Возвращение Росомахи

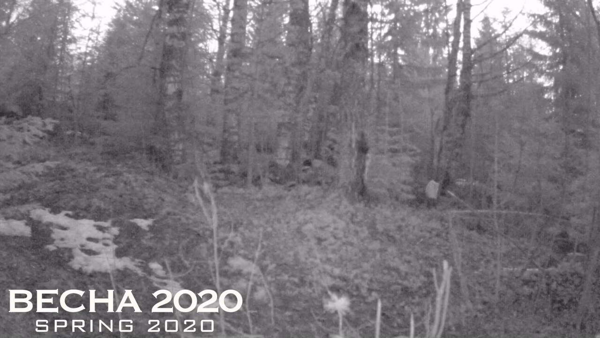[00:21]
Весна. Поистине чудесная пора. Природа пробуждается, птицы поют, как в последний раз. Просыпаются медведи и начинают активно бродить по лесу в поисках пищи. Ну и, конечно же, наши ненасытные росомахи продолжают хозяйничать в своих угодьях. Для всех животных весна – это период новой жизни. А для меня, как для охотника и любителя съемки дикой природы,
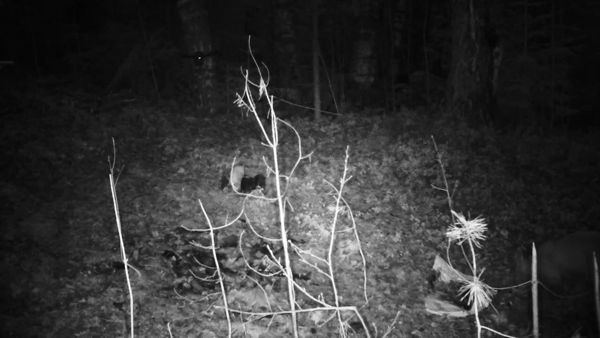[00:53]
это прекрасное время для фотоохоты. Для этого мне помогают фотоловушки. Я использую две фотоловушки от производителя Болимедиа. Одна из них бюджетная, вторая топовая. В общем, смотрите сами. Всем приятного просмотра!